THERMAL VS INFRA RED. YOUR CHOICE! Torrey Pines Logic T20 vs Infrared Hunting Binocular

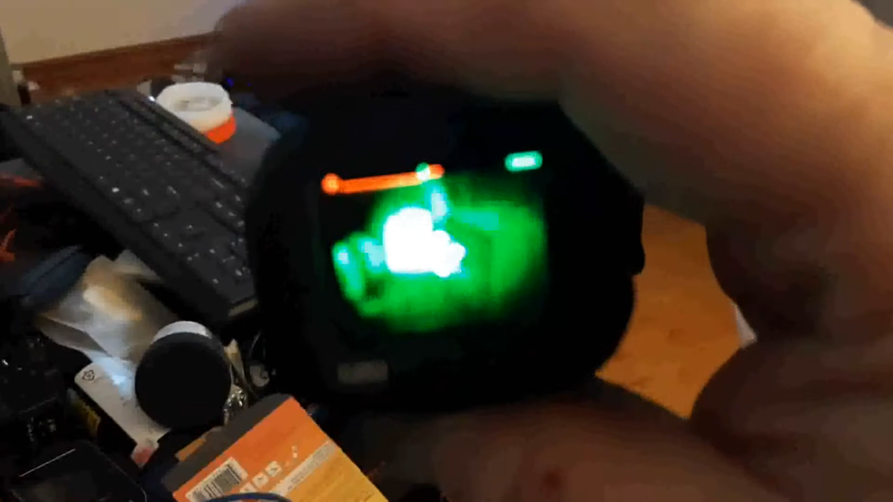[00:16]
sorry it's not in focus but that's computer system over there and you can reverse the heat